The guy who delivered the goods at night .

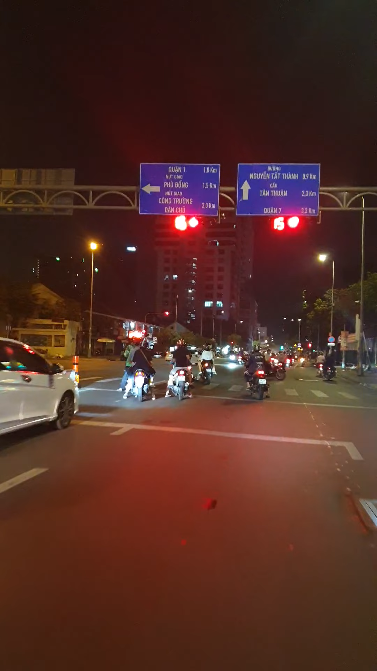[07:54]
rồi bây giờ mình đang dừng xanh đỏ để qua tư đường Cộng Lãnh các bạn
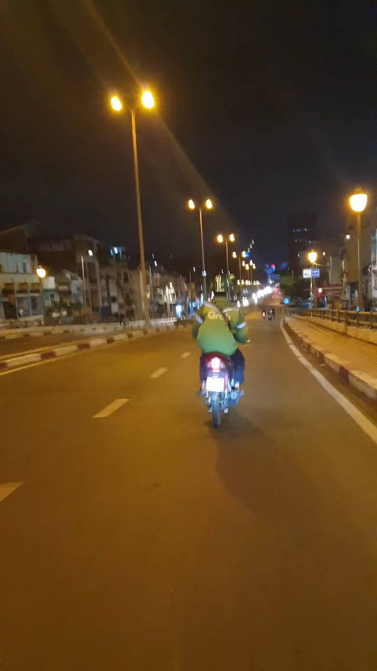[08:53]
đây là đường Nguyễn Thái Học các bạn đây là ngã tư Trận Đạo Nguyễn Thái Học
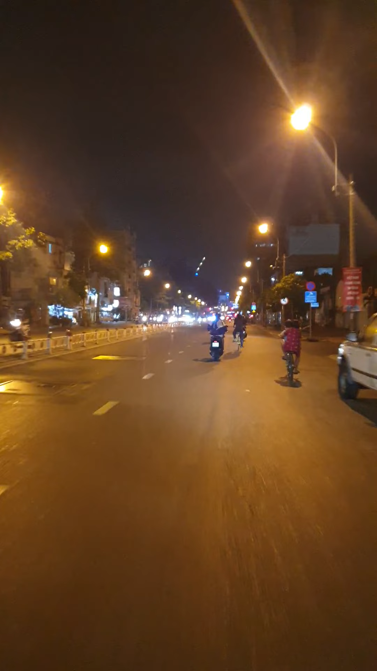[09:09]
mình đang chạy về hướng ngã tư Trận
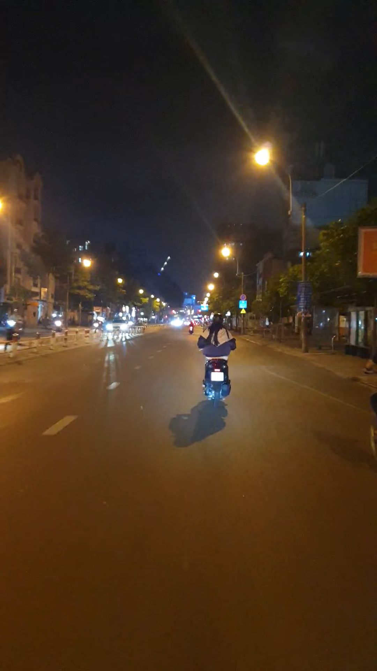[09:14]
Đạo Nguyễn Thái Học đây là ngã
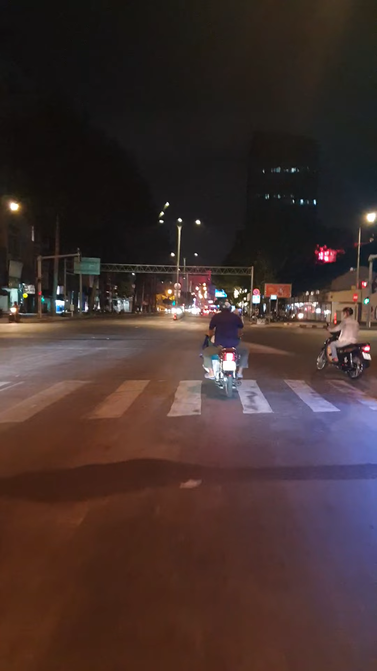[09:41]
tư Trận Đạo Nguyễn Thái Học tư Trận Đạo Nguyễn Thái Học đây là ngã tư Trận Đạo Nguyễn Thái Học